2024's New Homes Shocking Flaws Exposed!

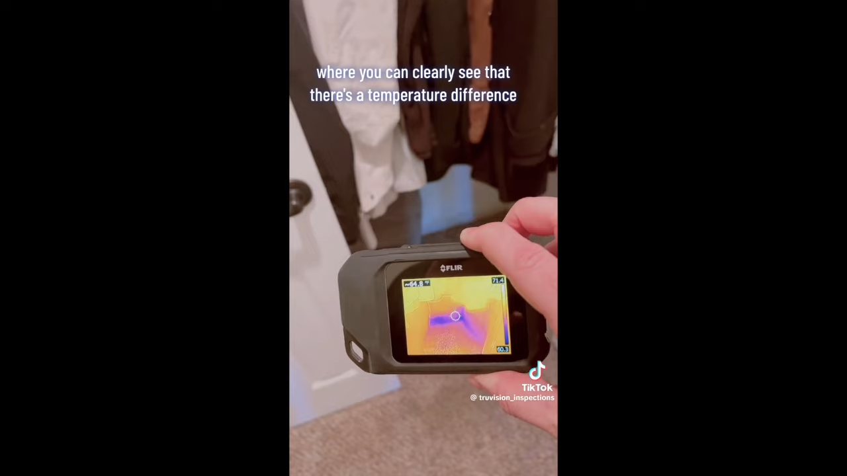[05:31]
there's a temperature difference and then to verify it with a moisture meter to in fact see that yeah there's a leak from that tub into this wall
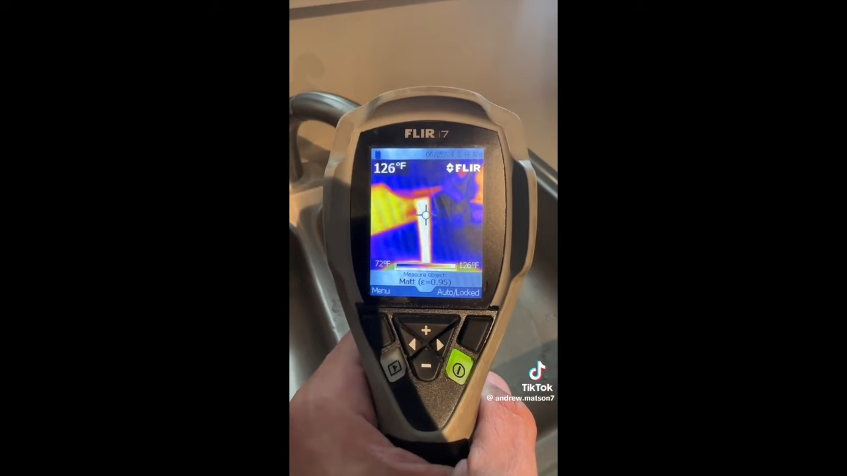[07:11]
On screen: spot 126°F, scale top 126°F, scale bottom 72°F
and we're probably going to get to 130
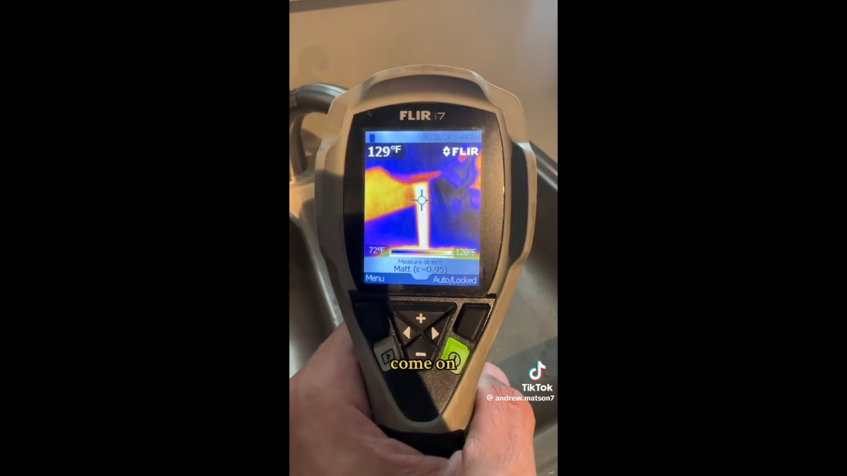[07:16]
On screen: spot 129°F, scale top 128°F, scale bottom 72°F
come on you're so close there we go
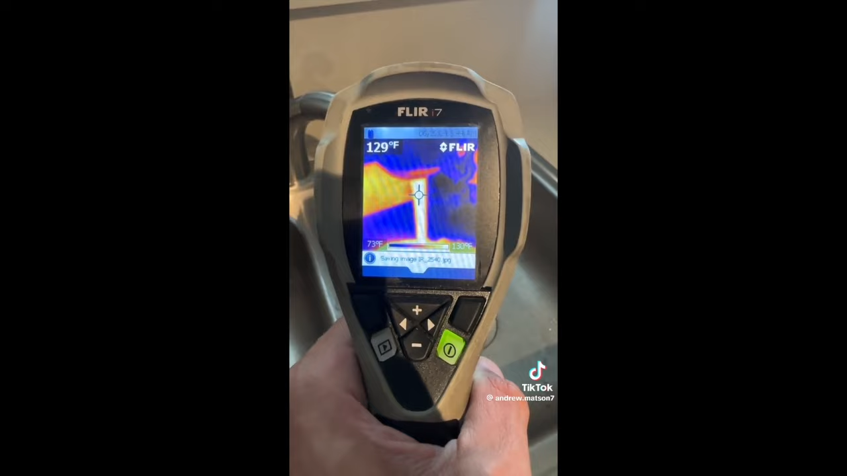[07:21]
On screen: spot 129°F, scale bottom 73°F
as i said pretty easy fix